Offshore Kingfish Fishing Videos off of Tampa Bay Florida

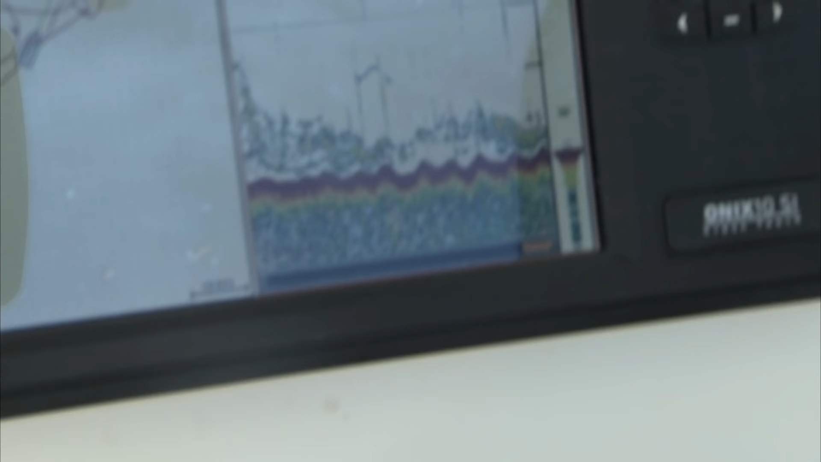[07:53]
You find a good bait ball on the hummingbird, and bingo, you got fish on.
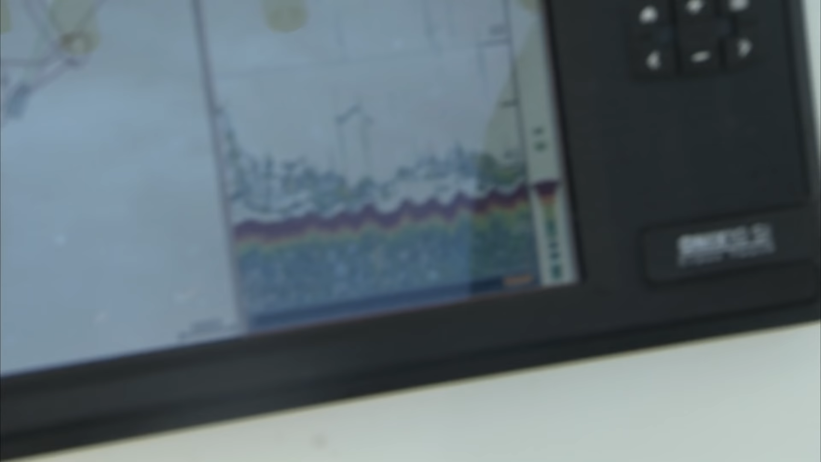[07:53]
Yeah, we've had fish jumping in the distance here, Spanish mackerel skyrocketing on some baits.